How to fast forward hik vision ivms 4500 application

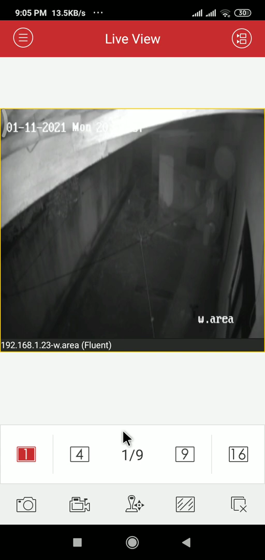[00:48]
now I am going to the recording remote playback first I need to select one
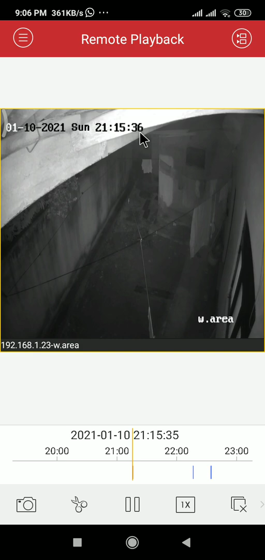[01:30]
the time it's going normal speed so this is the icon which we can do the fast forwarding when you click you can see fast forward button forward and back first I will click here then you can see here numbers is changing and